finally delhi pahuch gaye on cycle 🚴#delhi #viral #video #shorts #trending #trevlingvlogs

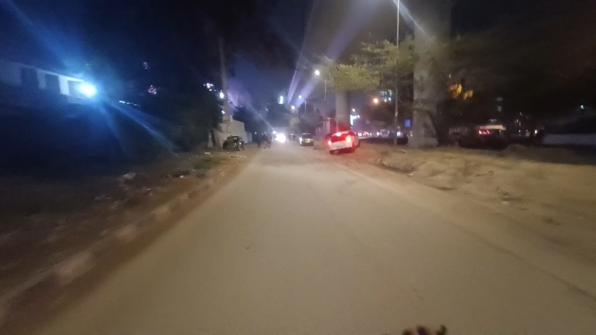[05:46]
और भाई यहां पर ट्राफिक इतना है ना में को साइट से लगना है उदर देखो ट्राफिक देखो
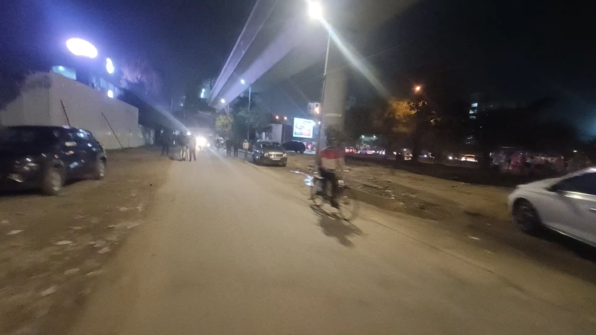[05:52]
कि गार्डियान कि दिनी चल रही है ले भाईया साइट से लग जाओ और आपना कोई लगा के चले आएगा देखा एसे तेम तुझे में से